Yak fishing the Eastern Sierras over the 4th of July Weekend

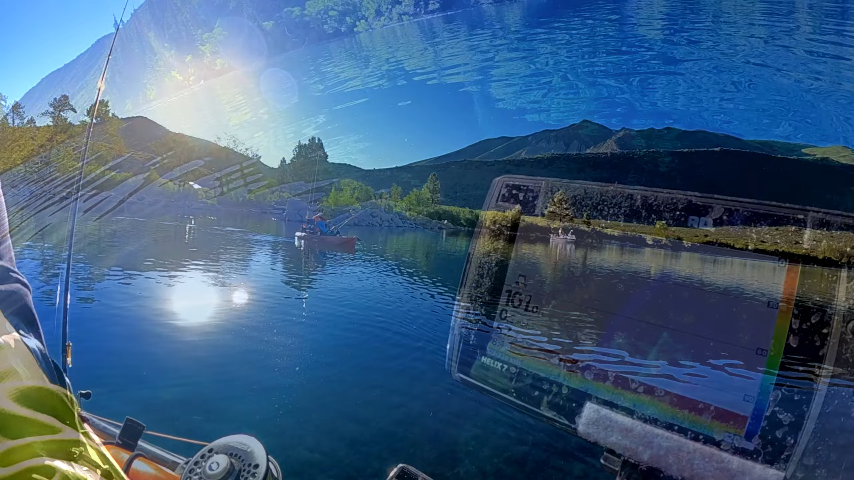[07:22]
Check out how deep this lake is. It's over 100 feet.
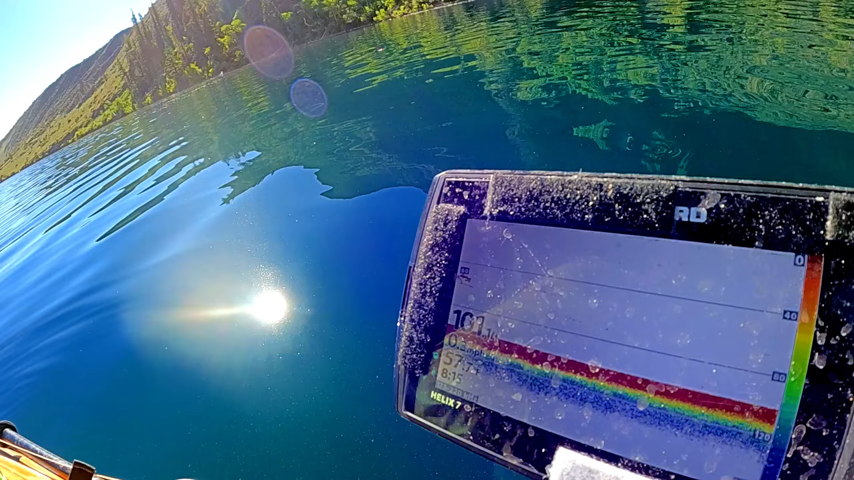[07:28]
Can't believe how deep this lake goes.
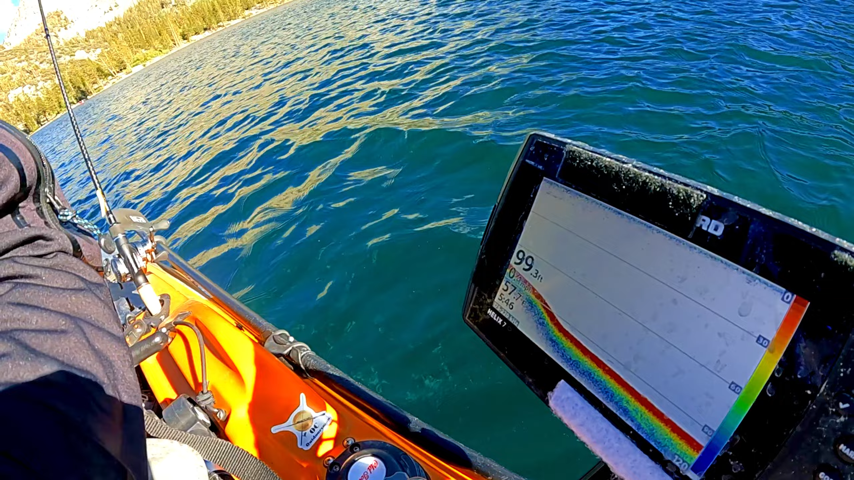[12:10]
On screen: depth 99.3 ft
It's like it's pretty deep as well.